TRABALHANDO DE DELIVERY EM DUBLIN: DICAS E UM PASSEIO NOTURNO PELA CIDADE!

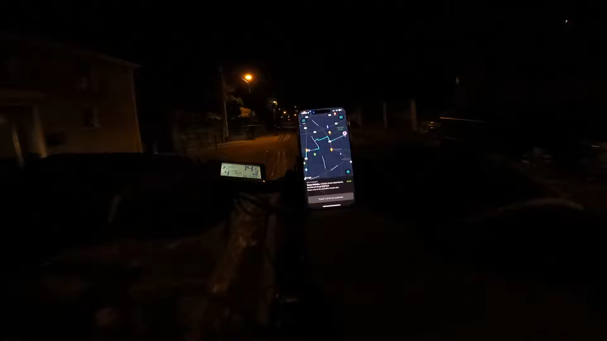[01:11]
está escuridão já e as ruas aqui são um pouco iluminadas vocês podem ver, é bem escuro então pessoal, a dica que eu dou para quem quer trabalhar de noite é
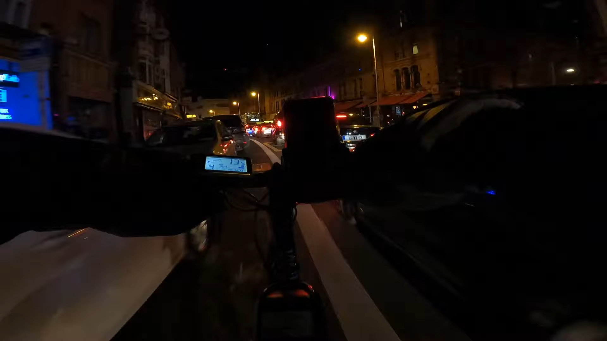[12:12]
Uma região bem boa para trabalhar também, né? Porque tem bastante restaurante. Mas é legal para dar um rolezinho também.
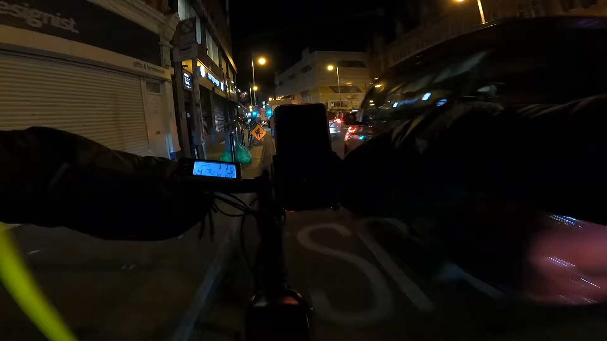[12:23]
Tem que ficar esperto com isso, olha. Tem que ficar esperto com isso, olha.
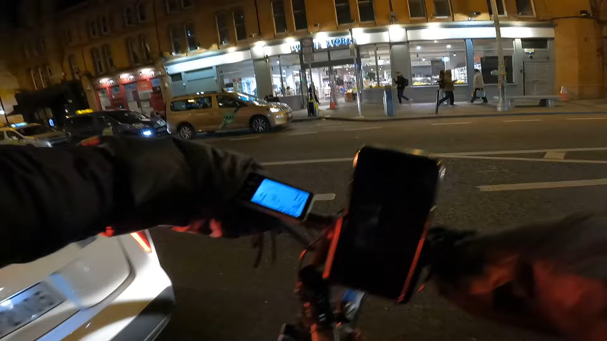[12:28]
Tem pessoal na frente da... Pessoal bem na frente, não preste atenção. E aqui olha o trânsito que está.
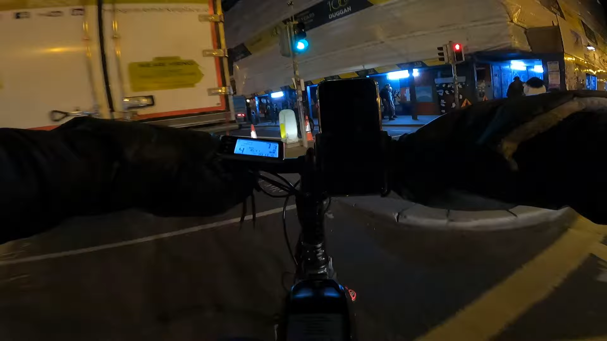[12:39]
Vamos ver se a gente consegue cortar aqui. Ah, está tendo obra. É isso. É isso que está trânsito. A gente é um macaco velho, né? Brasileiro. Então está de corredorzinho aqui. E agora? O que será que passa? Vamos ter que cortar aqui. Vamos ver se vai.
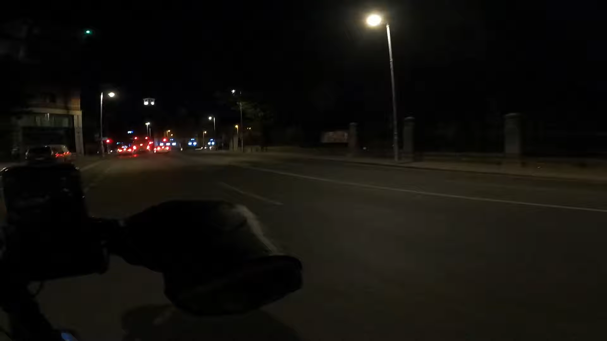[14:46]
Aqui, pessoal Aqui do lado, não vai dar pra vocês ver agora Mas é a Dublina Uma igreja bem famosa aqui Grandona Tá muito escuro,